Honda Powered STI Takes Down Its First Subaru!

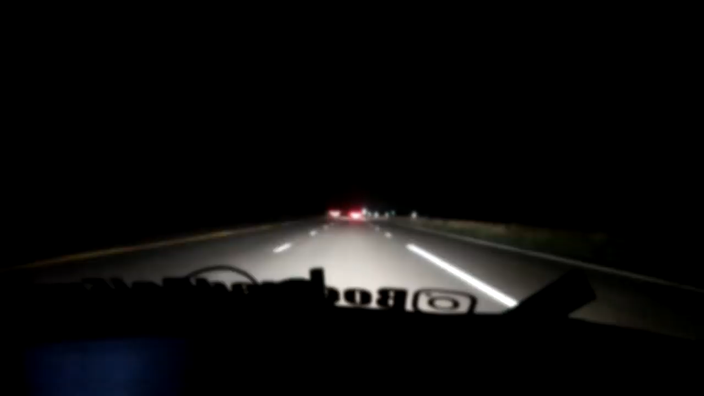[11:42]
It pulls you back, man. Yo, is that an STI? I don't know, it's a Subaru for sure. I can hear it. Bro. Can we try to race it?
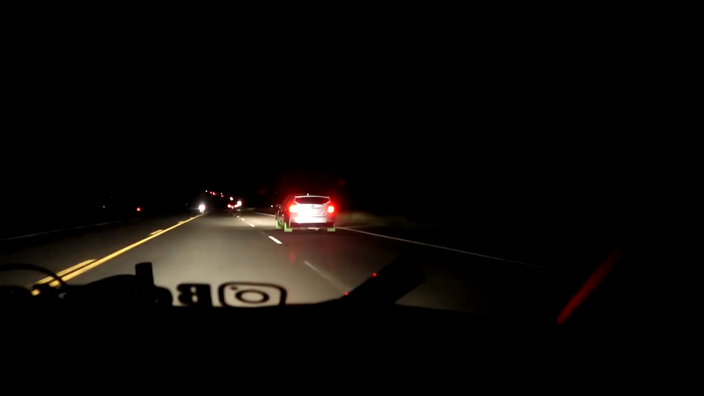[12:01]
Oh, it's a WRX? I'm going to get over so this people can pass. He wants it, dog.